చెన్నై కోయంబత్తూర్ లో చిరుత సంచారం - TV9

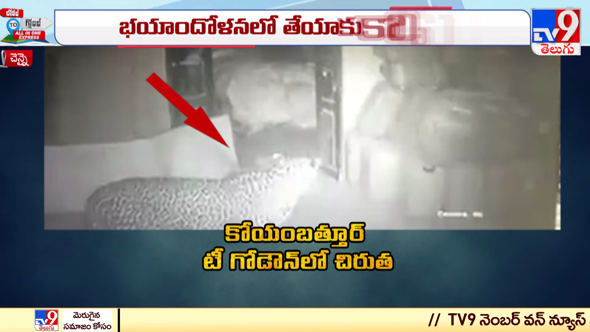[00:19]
అక్కడి అటవీ శాఖ సిబ్బంది సీసీటీవీలో దానికి సంబంధించిన విజువల్ సైతం రికార్డ్ అయ్యాయి. కోయంబత్తూరు టీ గోడౌన్లోకి వచ్చిన ఆ చిరుతకు సంబంధించిన సీసీటీవీ విజువల్స్ స్క్రీన్పై చూస్తున్నారు.
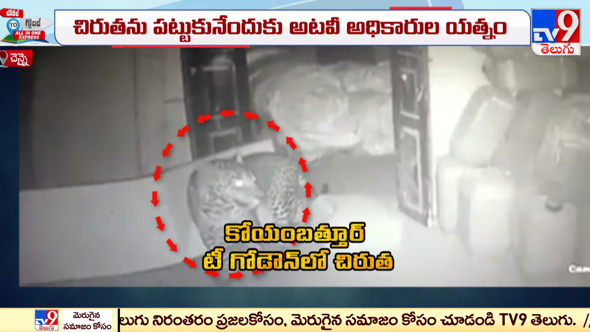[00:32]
విషయం తెలుసుకున్న తర్వాత టీ గోడౌన్లో పనిచేస్తున్న కార్మికులంతా కూడా భయపడి విషయాన్ని అధికారులకు సమాచారం అందించారు. అధికారులు అటవీ శాఖ సిబ్బందికి ఇన్ఫర్మేషన్ ఇచ్చారు.